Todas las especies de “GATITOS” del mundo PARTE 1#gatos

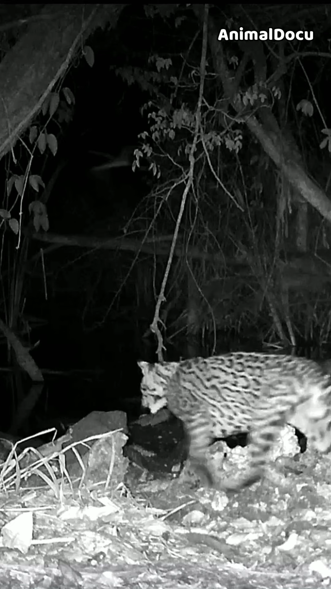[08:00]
El jaguar parece salir de la nada y con su poderosa mordida se lleva al ocelote que momentos antes se inclinaba para tomar agua. Otros rivales. Si pensabas que la competencia ya no podía ponerse peor, error.